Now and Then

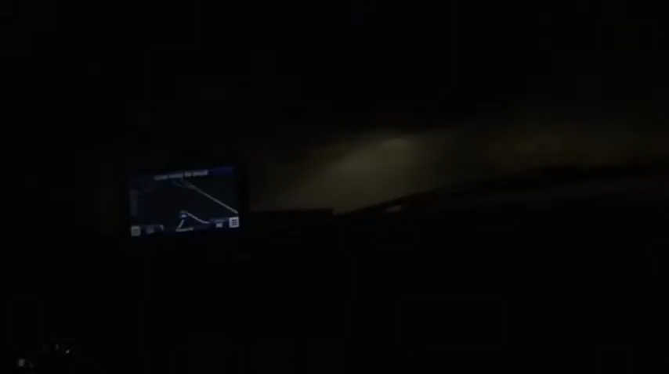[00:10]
Hell yeah. We are on some road. Battistella Road. Yeah, and we're approaching Loves Valley.